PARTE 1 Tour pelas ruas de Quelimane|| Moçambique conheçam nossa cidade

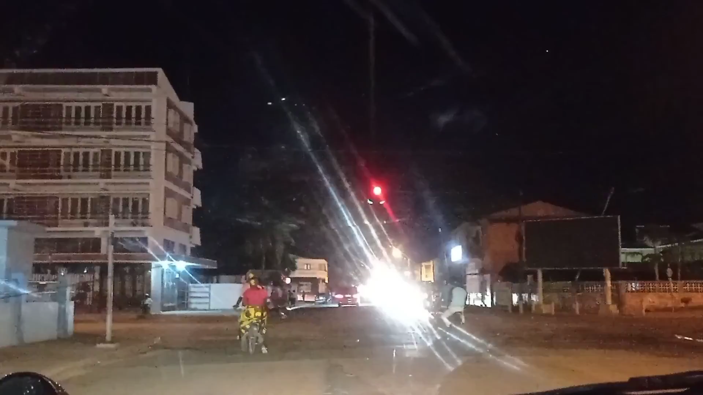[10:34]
Ok, ali em frente nós temos o semáforo, que agora está vermelho e não podemos passar.
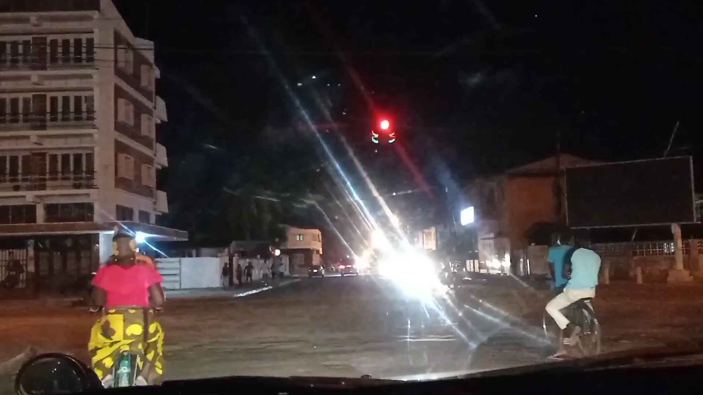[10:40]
E ali é aquela tal empresa que eu disse que é um instituto.
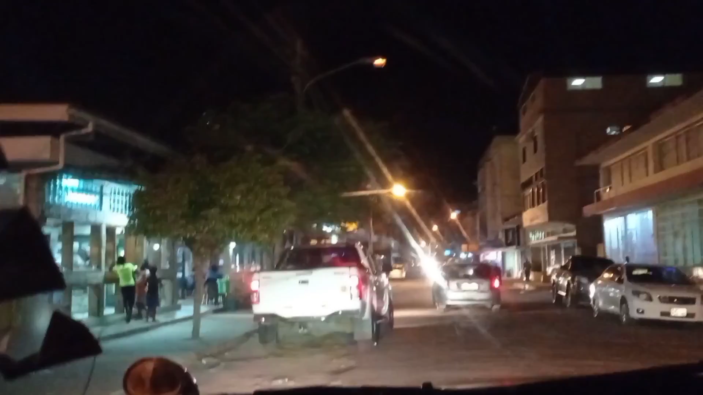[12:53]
Não sei se vocês conhecem KFC, não sei se aí em Brasil tem. Depois, aqui do lado esquerdo, temos o restaurante Saima. E eu fui sequestrada e parei aí.